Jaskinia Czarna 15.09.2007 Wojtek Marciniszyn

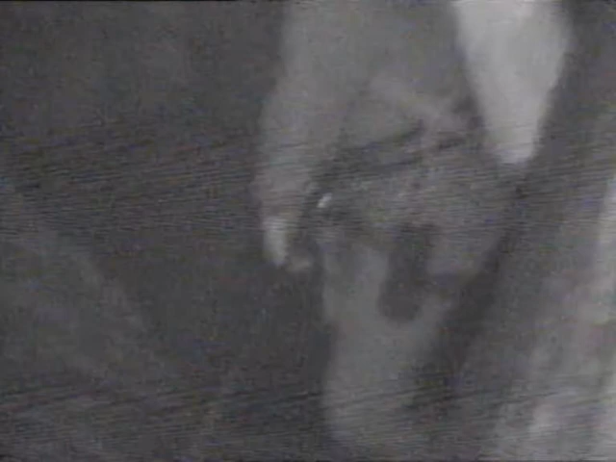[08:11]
Słuchajcie, tu jestem już nad tymi studniami. Aha. Trzeba ostrożnie.
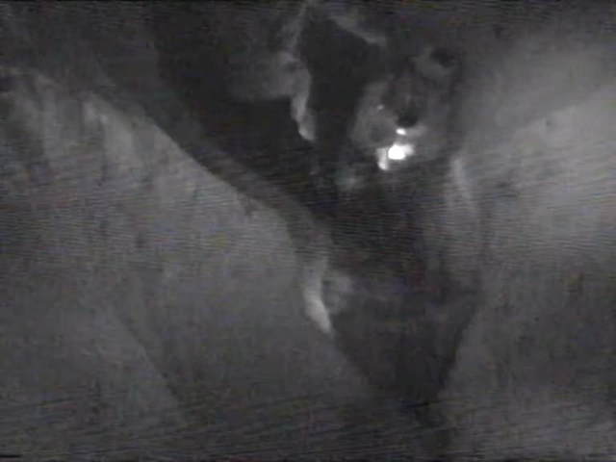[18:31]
Prawda? Aha, z tamtej strony. I tutaj, z tej studni. Aha, z tej studni. Da się wyjść dołem. Ale jeżeli nawet ma, to chyba strasznie ciasno jest.